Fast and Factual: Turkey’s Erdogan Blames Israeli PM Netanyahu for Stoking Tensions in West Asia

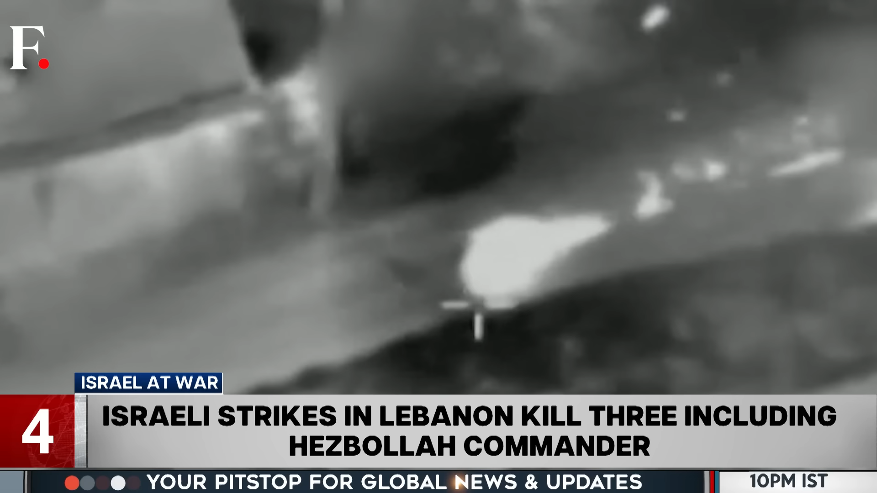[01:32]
The army added that he was killed after an airstrike hit his car. Meanwhile, Hezbollah has issued a statement mourning Baas's death.